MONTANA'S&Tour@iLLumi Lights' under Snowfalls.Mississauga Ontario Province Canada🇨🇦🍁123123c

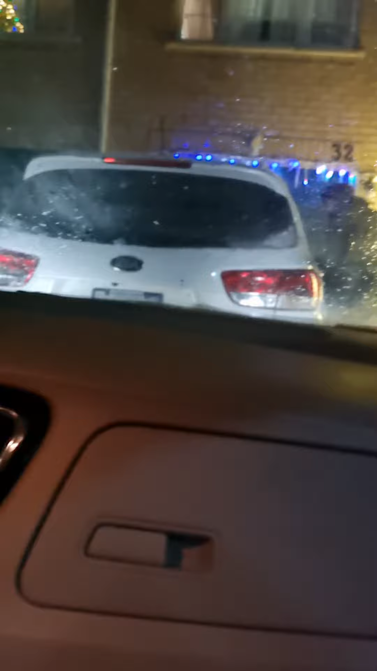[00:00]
Yung yellow sa labas. Okay. De. Hala, mga salakyan na puno siya.